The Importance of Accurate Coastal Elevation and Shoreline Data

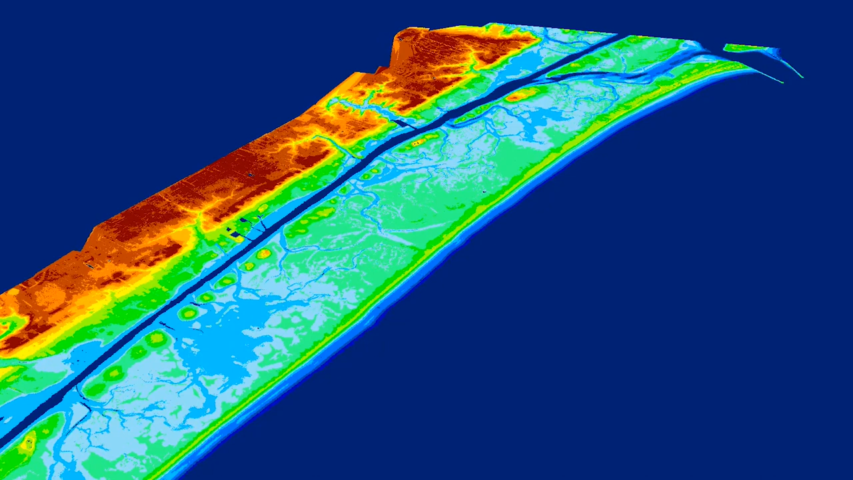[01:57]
The high-density point data is combined with GPS and other positional data to create precise 3D topographic and bathymetric elevation models.
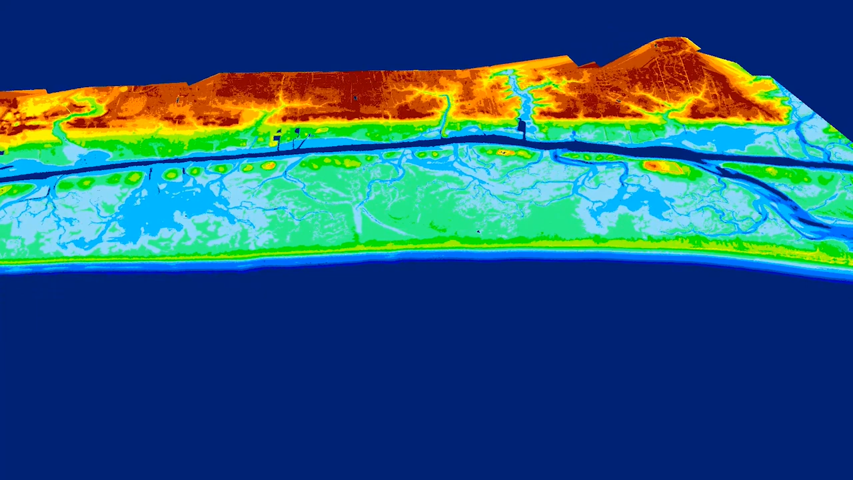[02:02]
NGS uses coastal elevation data to map the mean high-water shoreline, which is a tidally-referenced boundary.